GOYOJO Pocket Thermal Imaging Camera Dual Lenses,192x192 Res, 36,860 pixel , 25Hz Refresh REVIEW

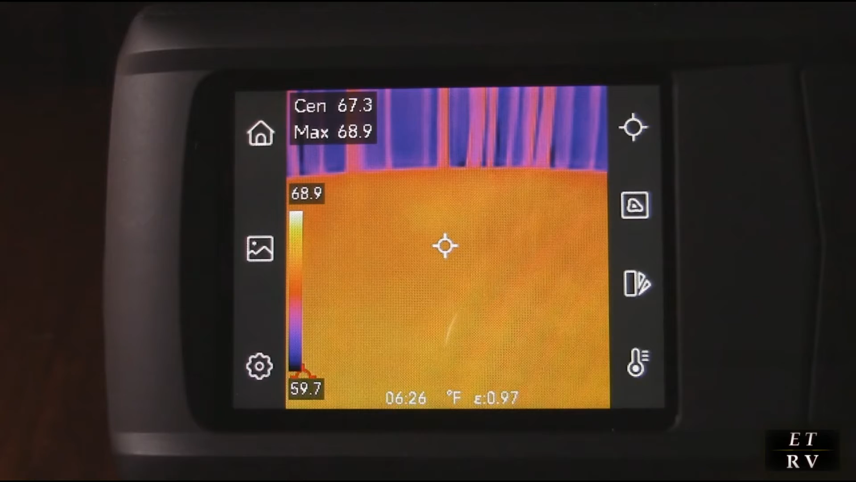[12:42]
On screen: spot 67.3°F, max 68.9°F, scale top 68.9°F, scale bottom 59.7°F
this thing out anytime you want to take a picture i'll just mention again you click it once then you hold this for a video just like that and comes up with a little video recorder and again there is that microphone on the
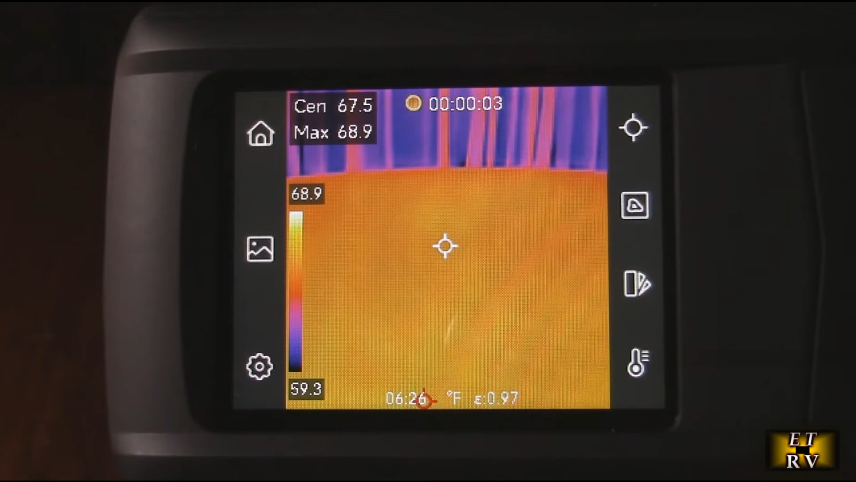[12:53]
On screen: max 68.9°F, scale top 68.9°F, scale bottom 59.3°F
side of it on the bottom right there you hit this again it
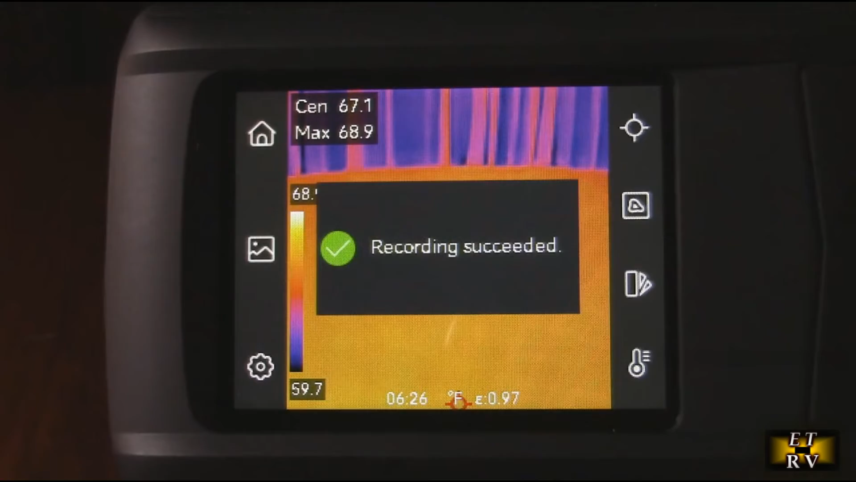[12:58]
On screen: spot 67.1°F, max 68.9°F
stops the video and records it anytime you want to turn this off you hold the button which is
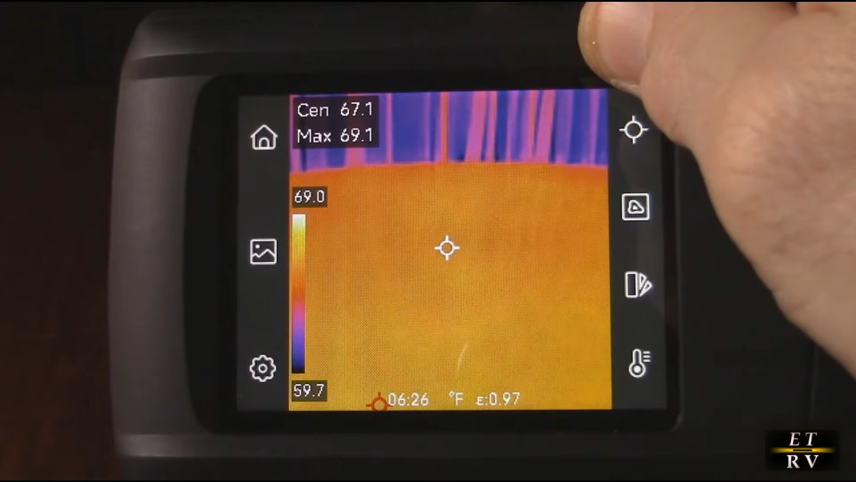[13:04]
On screen: spot 67.1°F, max 69.1°F, scale top 69.0°F, scale bottom 59.7°F
kind of recessed a little bit just like that and it'll turn the unit off
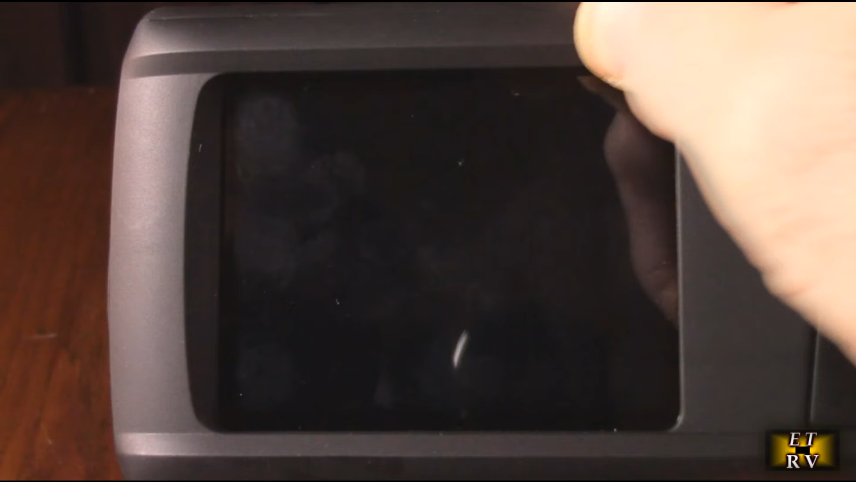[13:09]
then turning it on you just hold the button down again
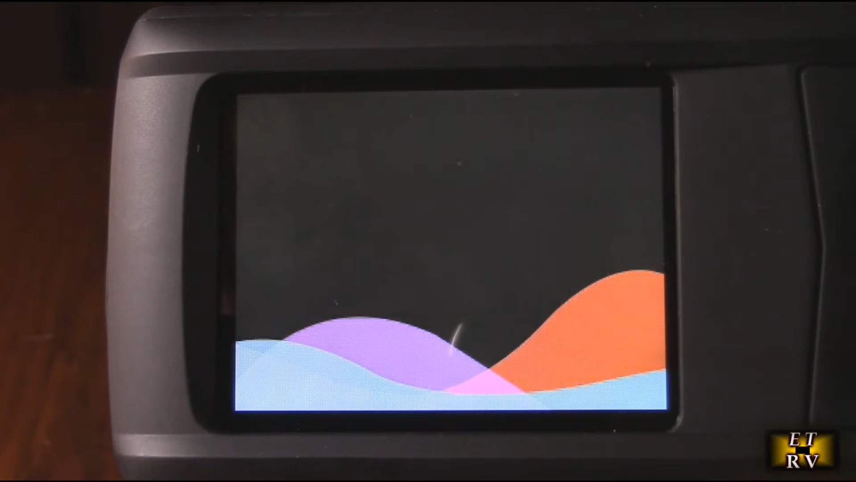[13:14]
and it comes with the display and it turns it back on ready for you to start using very simple and
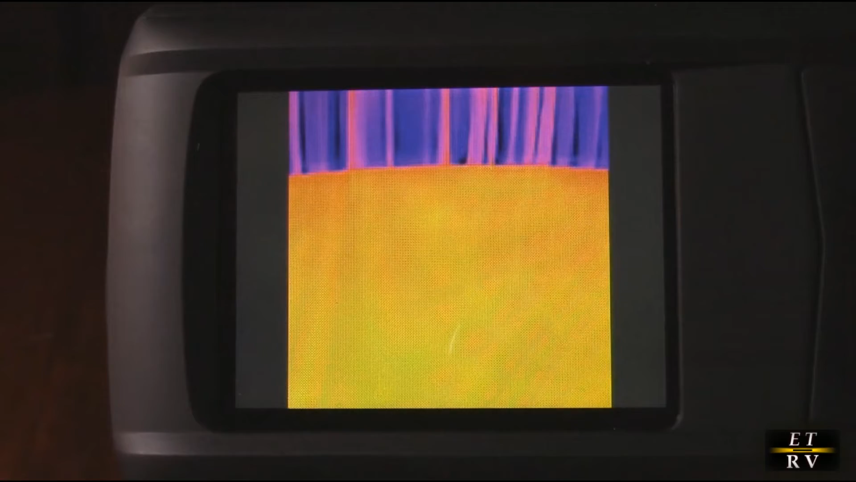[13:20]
very well laid out graphics on here the menu system is i'm really impressed with it so by default this little bullseye comes in the center mode
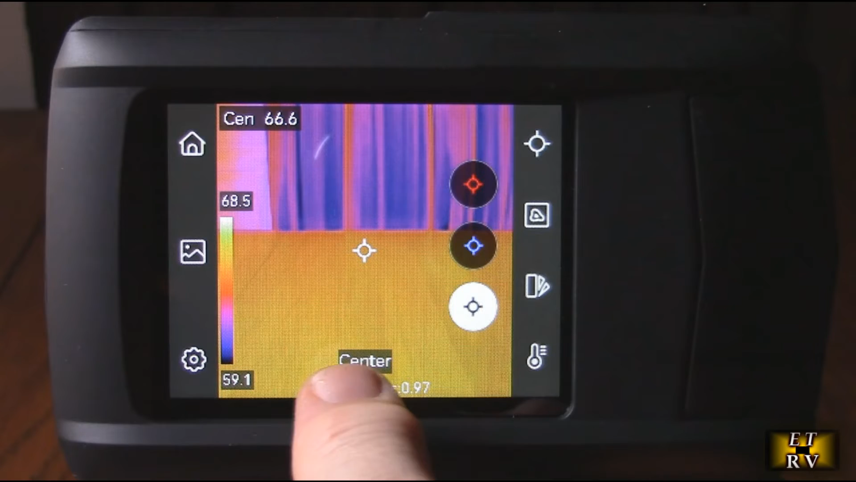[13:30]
and it's where it stays centered and it's going to tell you the temperature whatever is inside there you
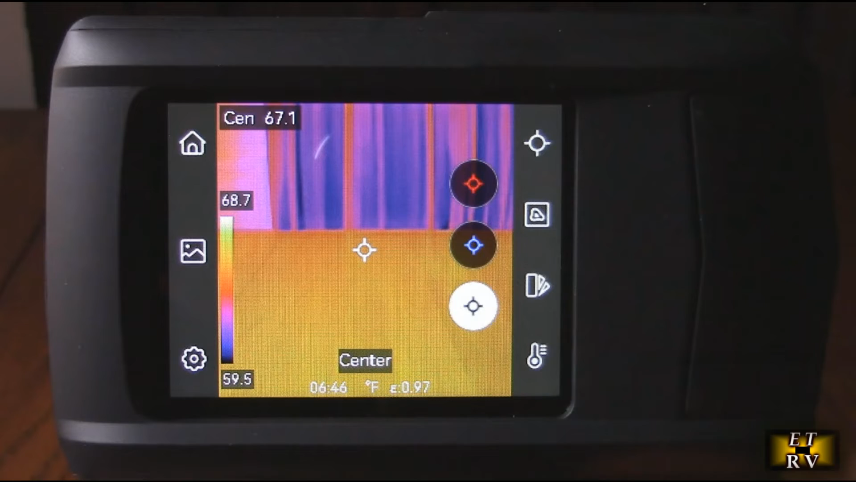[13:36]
On screen: scale top 68.7°F, scale bottom 59.5°F
could also move this to the cold and you see that blue moving
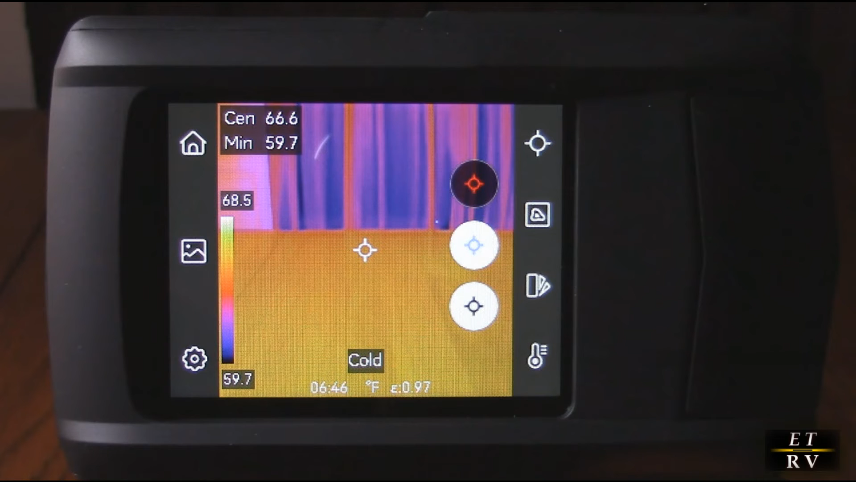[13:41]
On screen: spot 66.6°F, min 59.7°F, scale top 68.5°F, scale bottom 59.7°F
around it's trying to show you the cold area right there is by the curtains then if
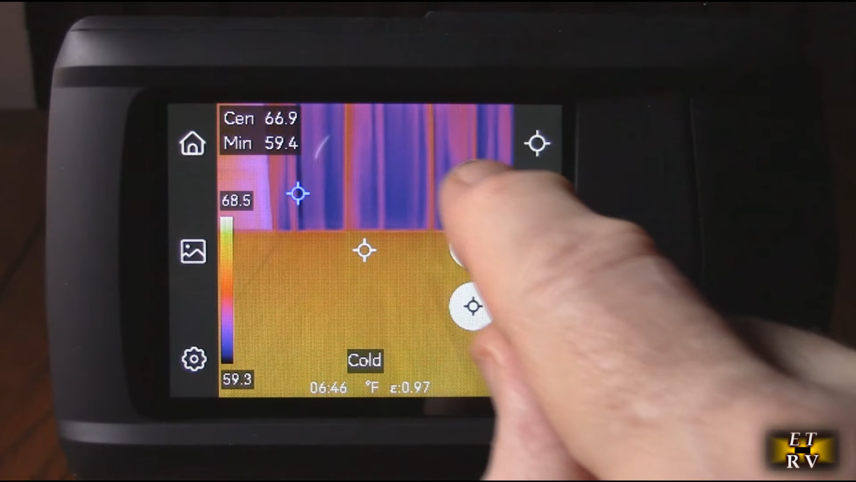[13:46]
On screen: spot 66.9°F, min 59.4°F, scale top 68.5°F, scale bottom 59.3°F
you hit hot it's trying to focus in on the hot area then all of a sudden it starts going
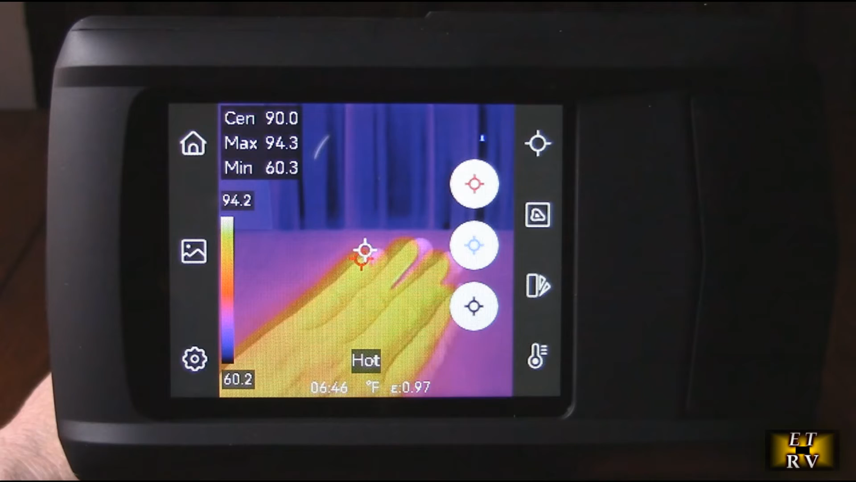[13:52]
On screen: max 94.3°F, min 60.3°F, scale top 94.2°F, scale bottom 60.2°F
above my hand showing me the hot area and giving you actual temperature of that really really nice
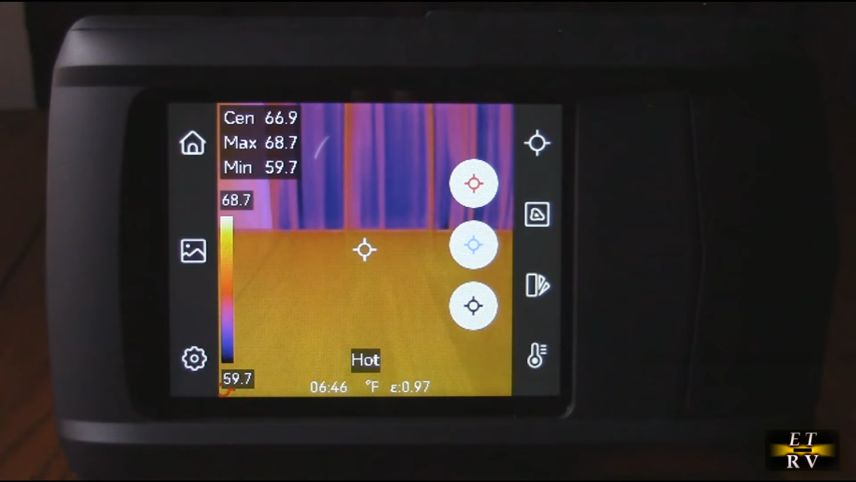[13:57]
On screen: spot 66.9°F, max 68.7°F, min 59.7°F, scale top 68.7°F, scale bottom 59.7°F
so here's another example here's a freezer and if
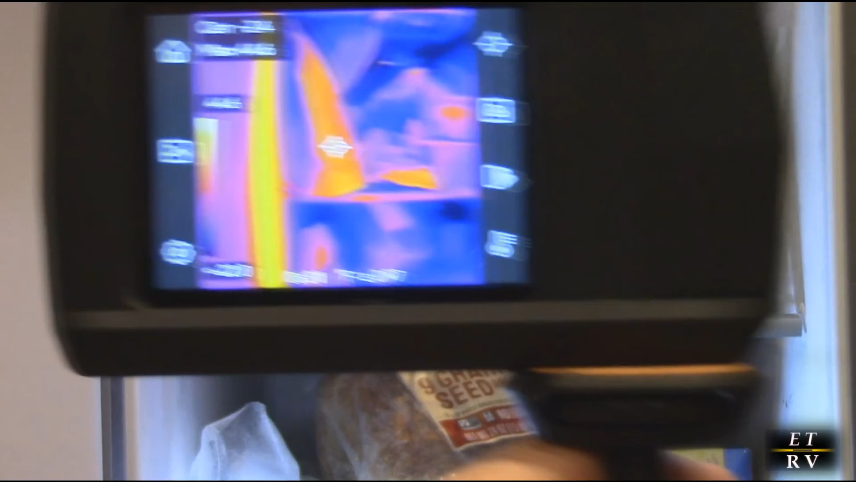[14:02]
i look at whether it's working you see how it's showing those lighter colors there
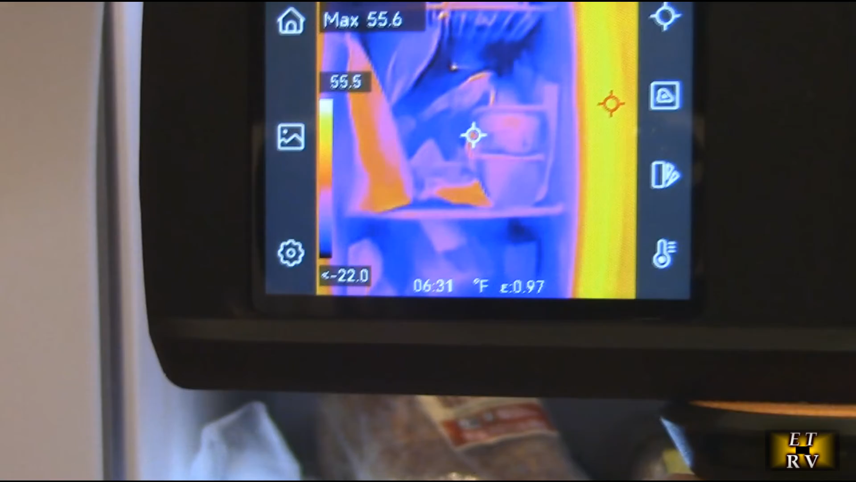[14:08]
On screen: max 55.6°F
because it's really cool so it's showing you minus 3.6 minus 9 so
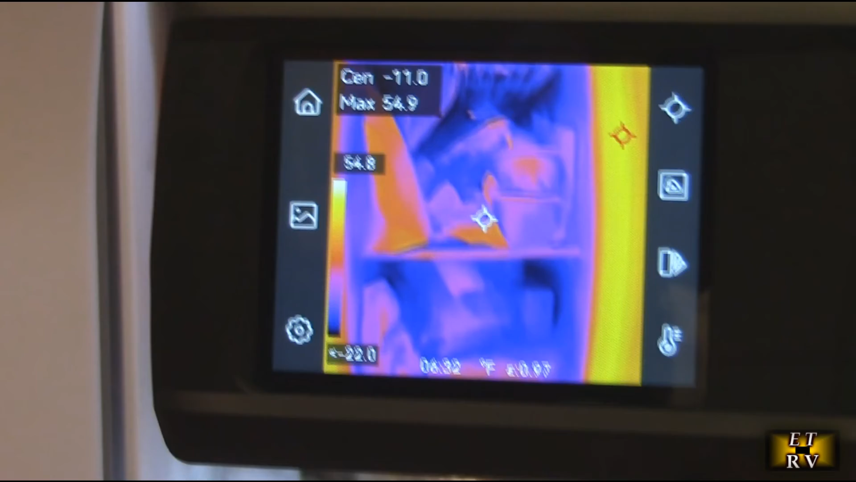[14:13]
that's very very cold and it's giving you that thermal information now on the other hand if i go to the refrigerator
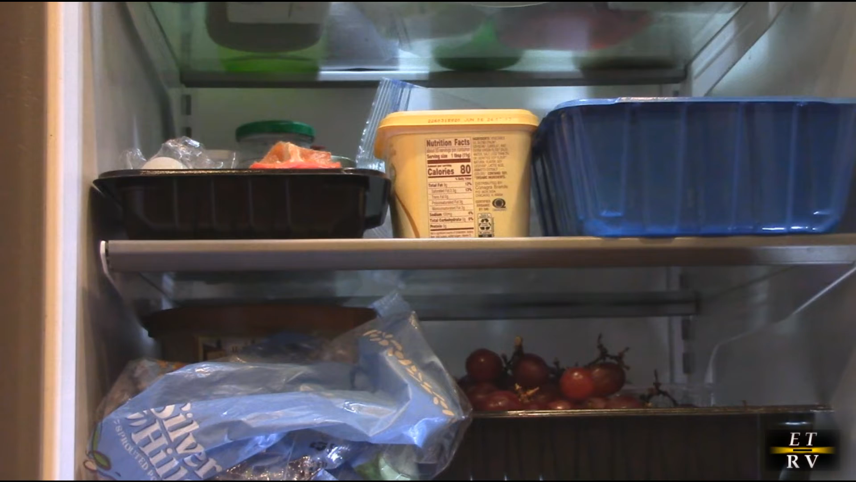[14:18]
you wouldn't expect that a cold of temperature i think you see it showing about 37
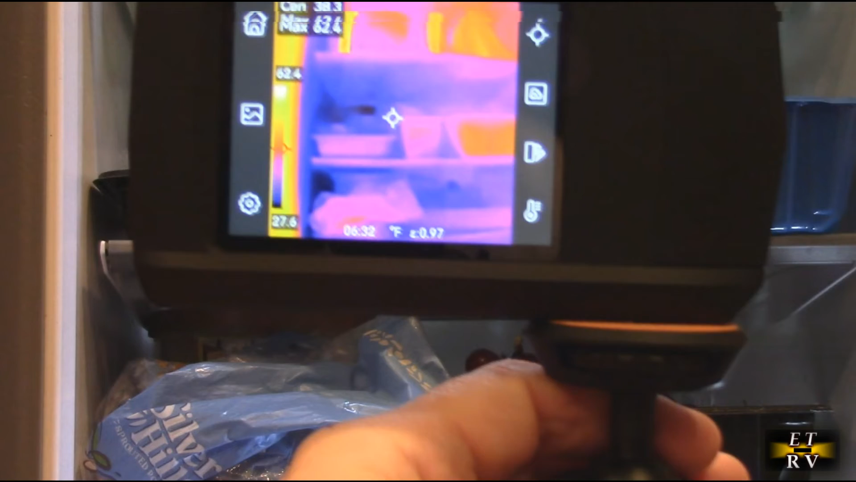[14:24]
38 degrees because that's what a refrigerator should be running and you can see any differences
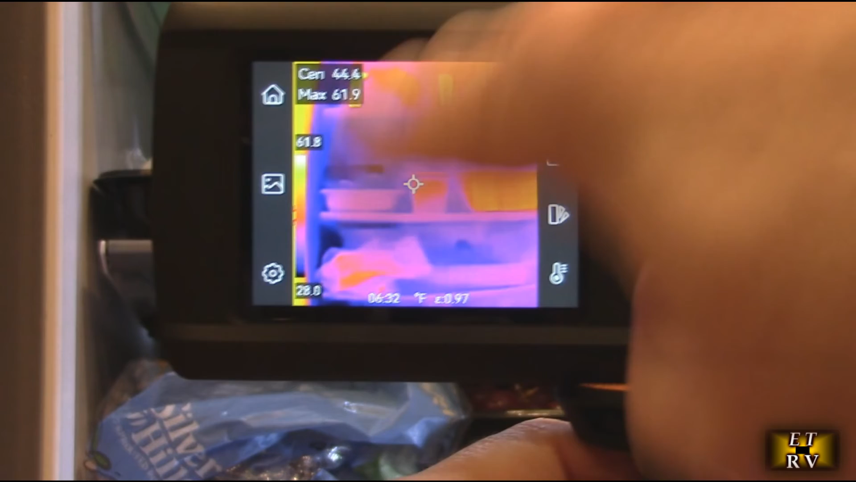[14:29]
in there depending on whether you put something in there that's colder or warmer but it gives you a lot of information
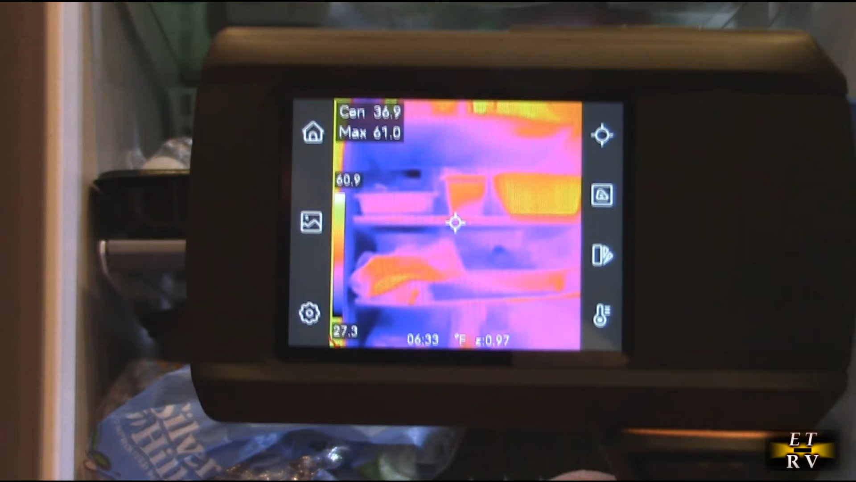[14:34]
On screen: spot 36.9°F, max 61.0°F, scale top 60.9°F, scale bottom 27.3°F
there's another application if you're into the paranormal field which i am